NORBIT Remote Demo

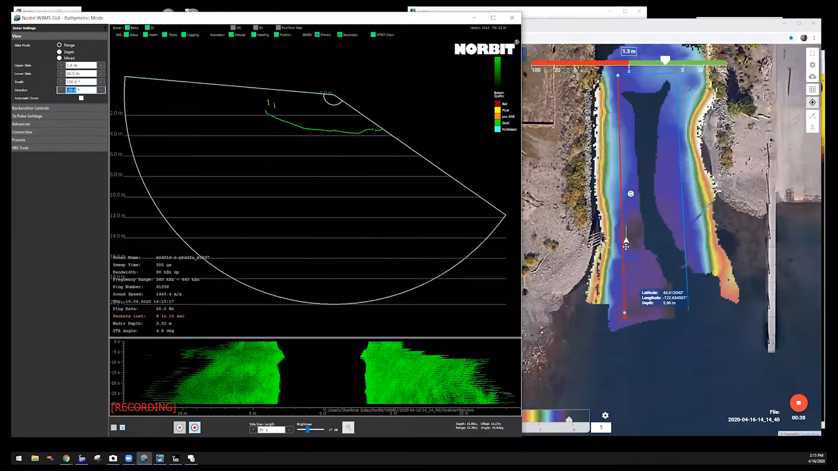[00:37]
And so I'm controlling all this live over the internet.